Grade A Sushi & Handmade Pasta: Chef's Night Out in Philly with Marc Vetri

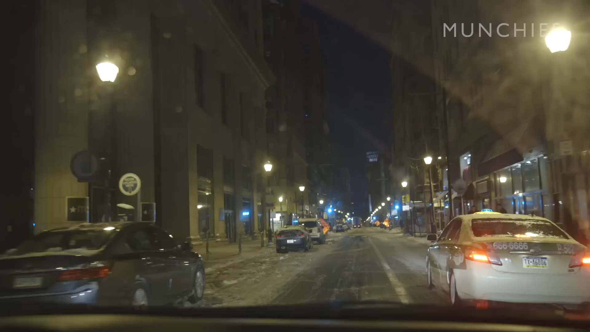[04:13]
I think it's right up here on the left. Yeah, there it is. Cool. That's pretty good.